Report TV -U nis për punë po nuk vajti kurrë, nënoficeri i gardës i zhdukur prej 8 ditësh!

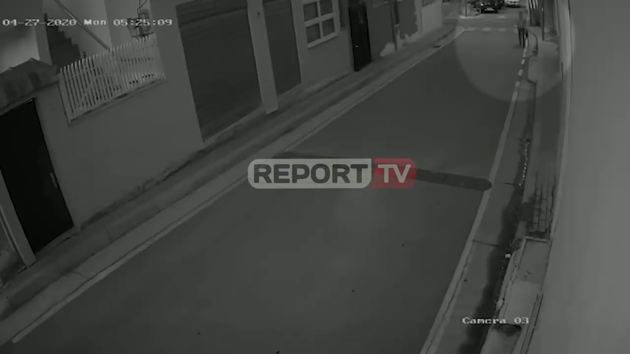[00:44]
Familiarët kanë mundur të marën edhe kamerat e siguris në rrugitës në prambaneses e ti, ku dalot lëvizja e fundit e të riut, por nga verifikimet e bërat e dit, a i nuk është pareqitur në punë, një destinacion që mba një më shumë se 10 minuta në këmpë.